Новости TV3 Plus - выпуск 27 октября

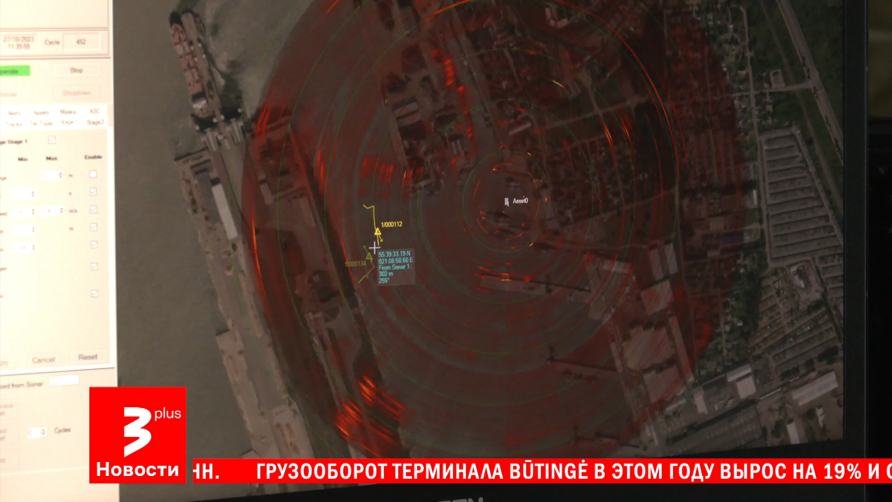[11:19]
ВМС Литвы демонстрирует работу одного из своих новейших подводных гидролокаторов.
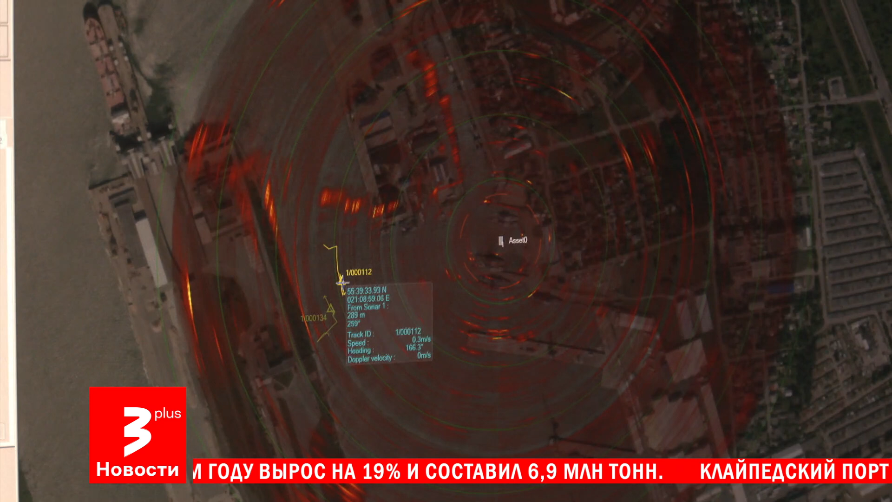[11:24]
Для того, чтобы обнаружить водолаза, требуется некоторое расстояние, а далее мы увидим, как именно он движется.